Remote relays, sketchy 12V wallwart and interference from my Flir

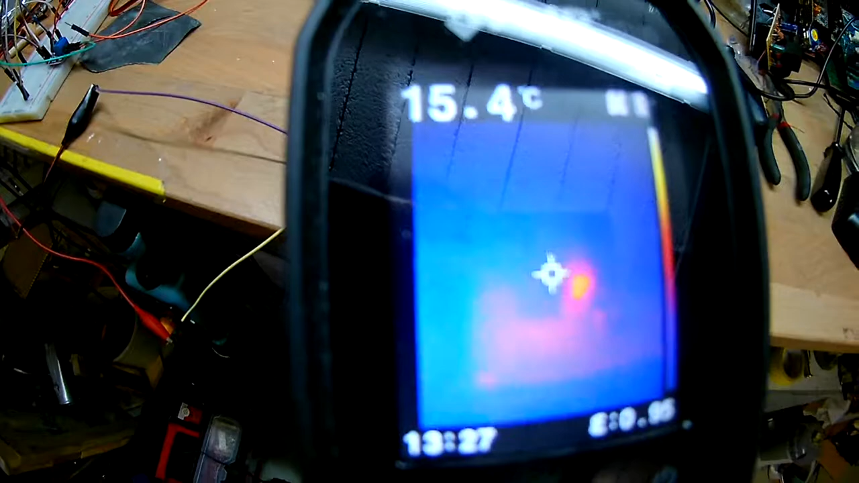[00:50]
On screen: spot 15.4°C
can kind of see a hotspot there which I think is the
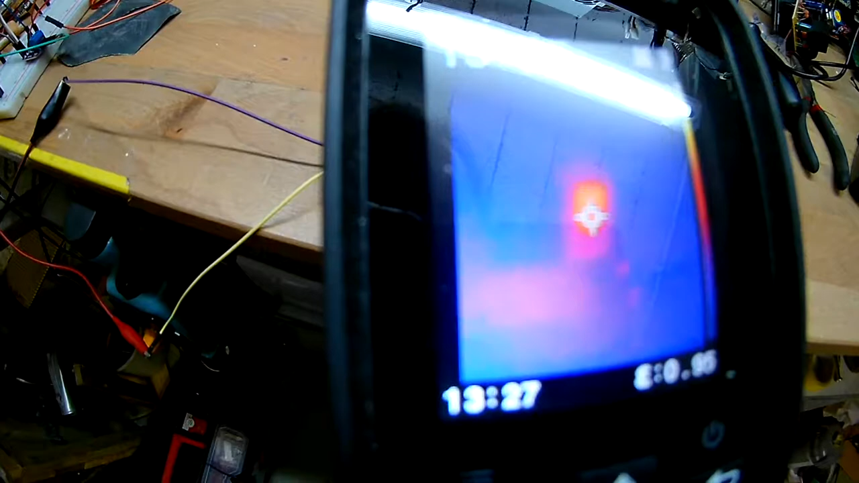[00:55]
voltage regulator and here's a diode
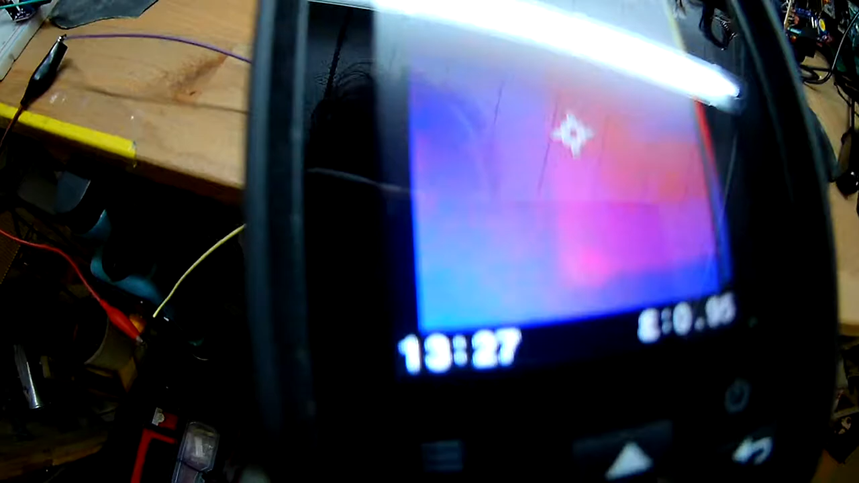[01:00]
which you don't see at the moment let me switch on the
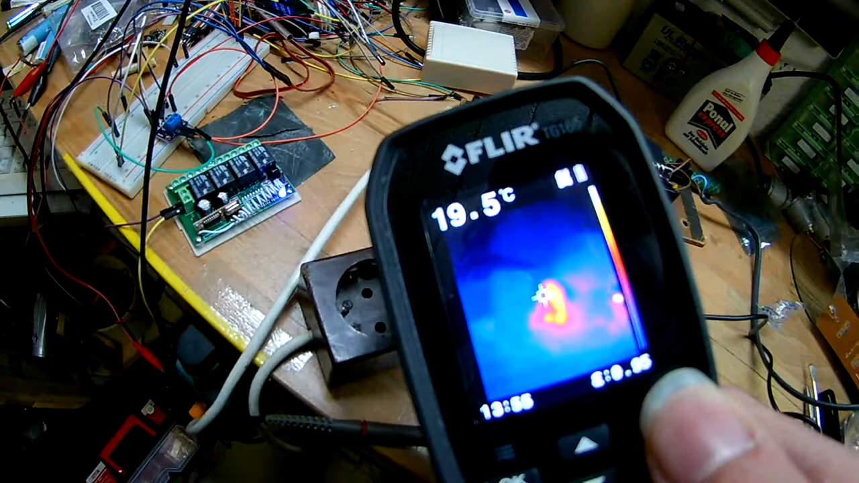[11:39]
On screen: spot 19.5°C
when I say pretty hot I can't say how much the thing is and
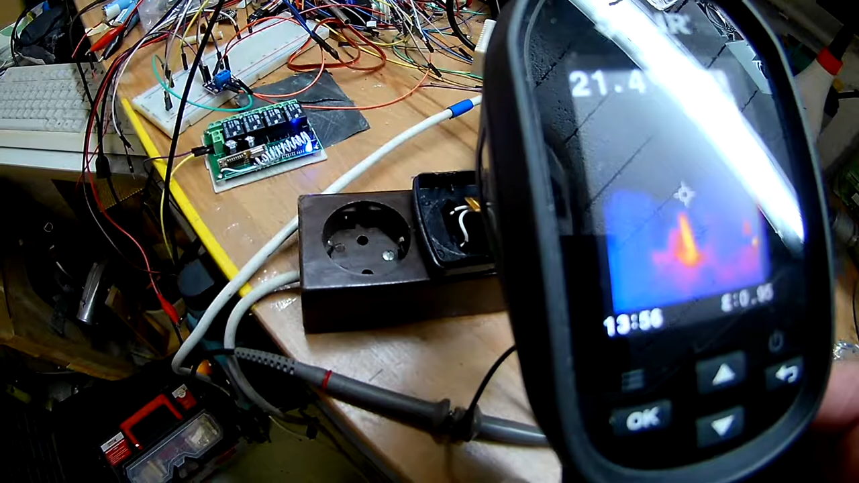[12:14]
things is like 21 degrees and I go closer well it says still says 21 so yeah I don't know if I can
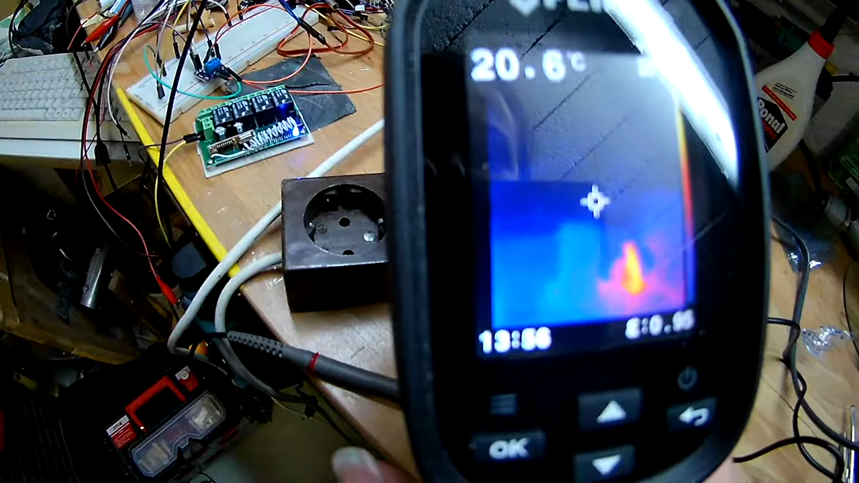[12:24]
On screen: spot 20.6°C
trust that yeah it's hard to measure usually
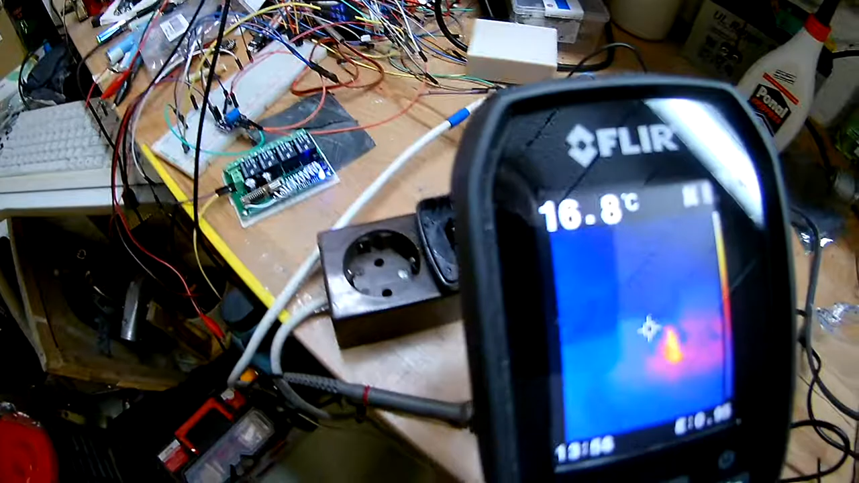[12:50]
On screen: spot 16.8°C
kind of seems like this transistor gets pretty hot well
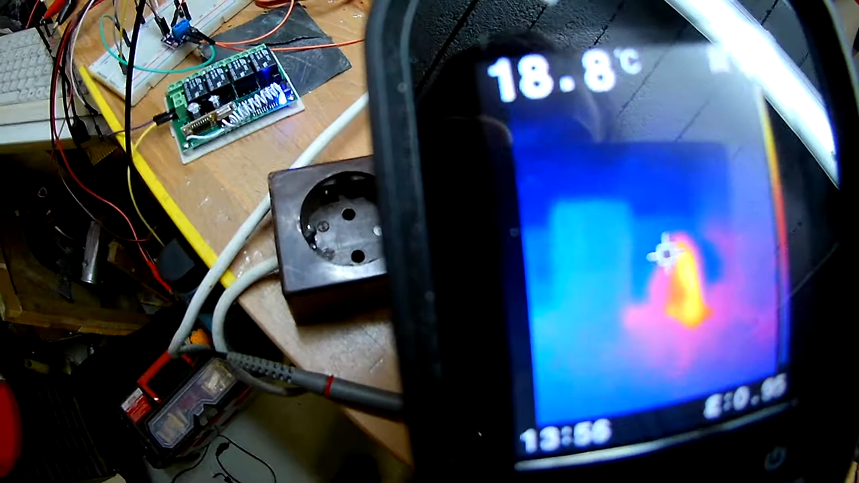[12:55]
On screen: spot 18.8°C
let's see how hot
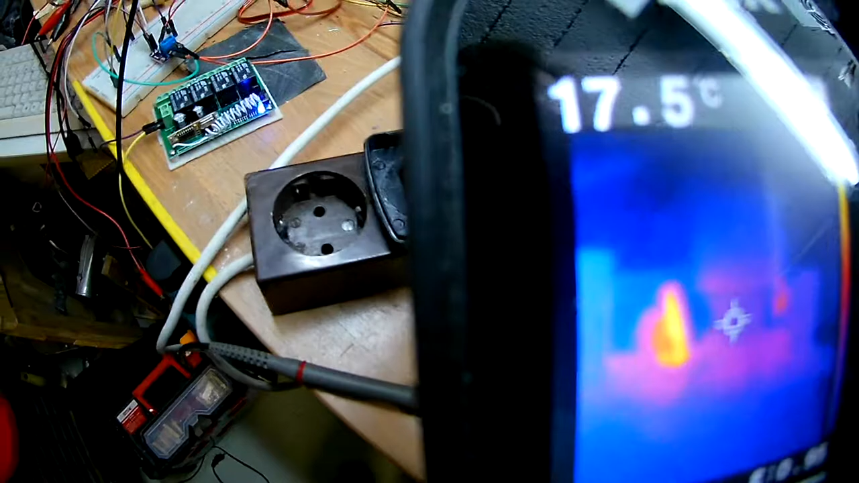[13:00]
On screen: spot 17.5°C
it gets when I put a load on it oh boy okay so
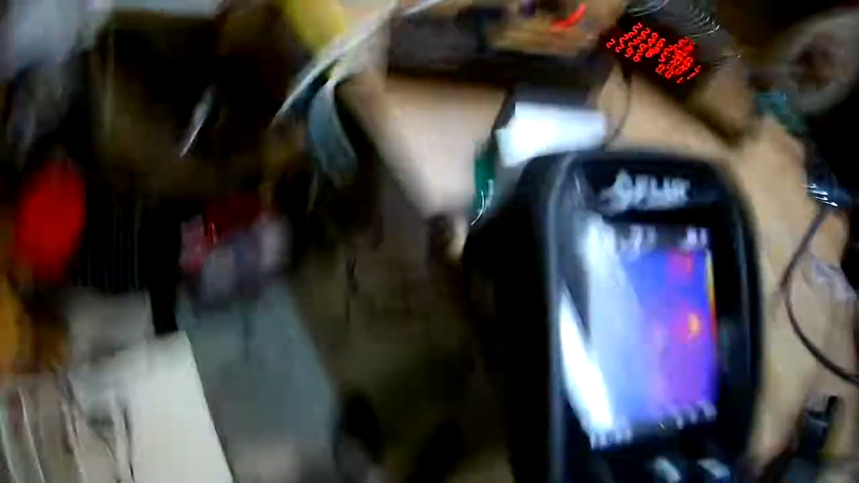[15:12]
please you see this is the electronics DC load it has a hot spot
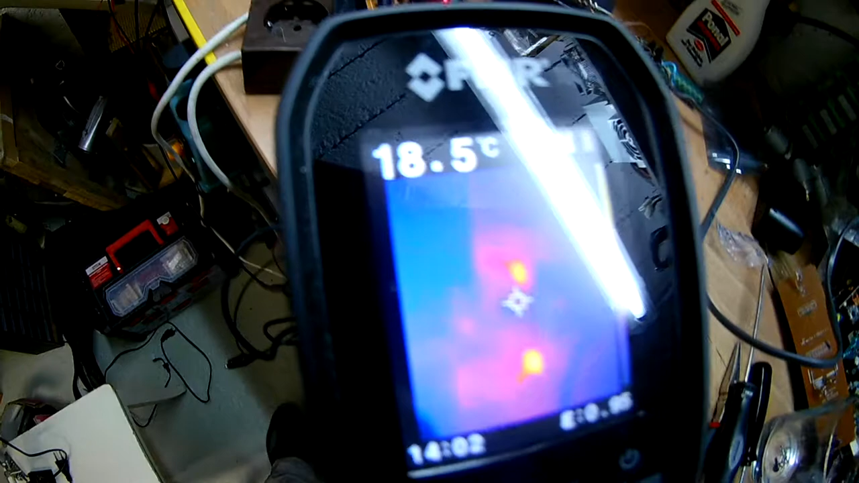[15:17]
On screen: spot 18.5°C
and here you see the oh my god
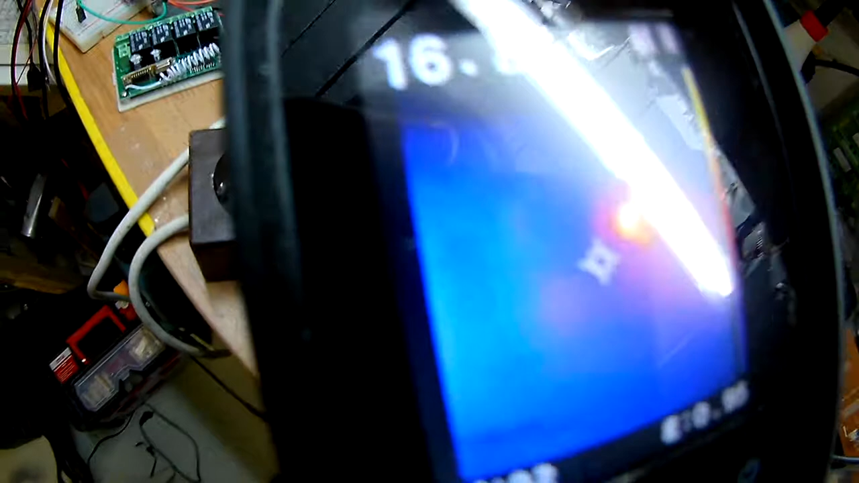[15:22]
fluoro reflections this is getting
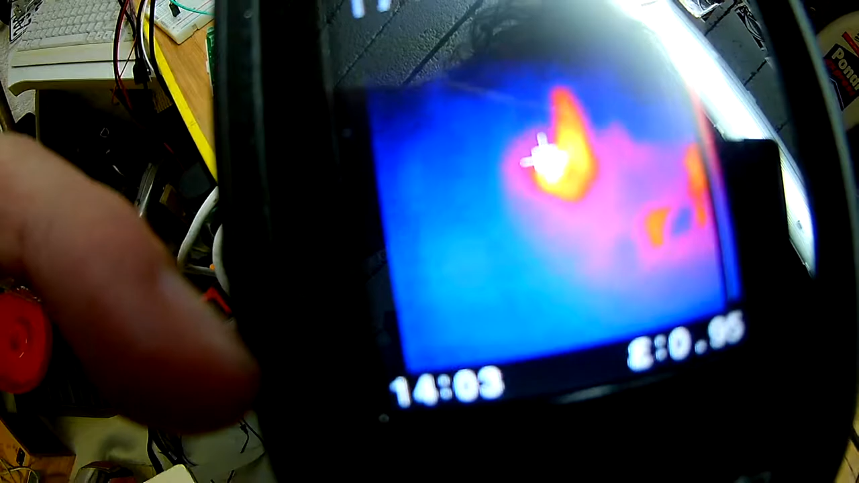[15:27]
quite hot here I even try to bend them away from each other oh
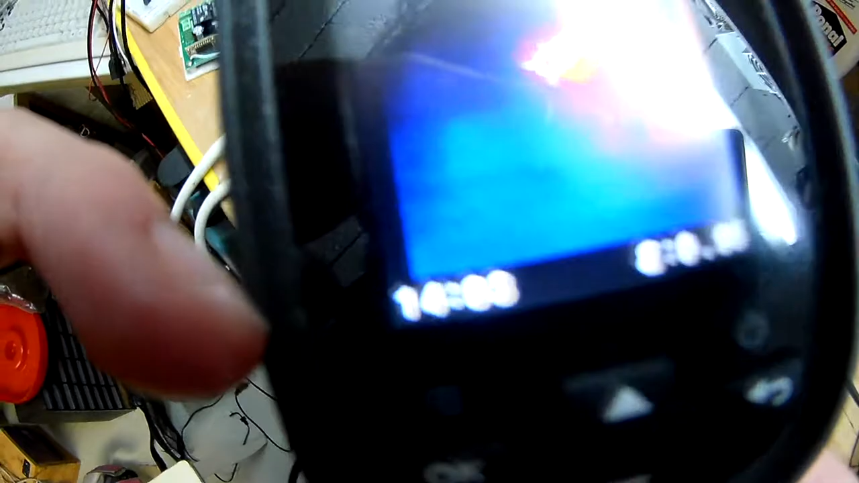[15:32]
wait this is a resistor right it gets hot okay I have to look at it without the camera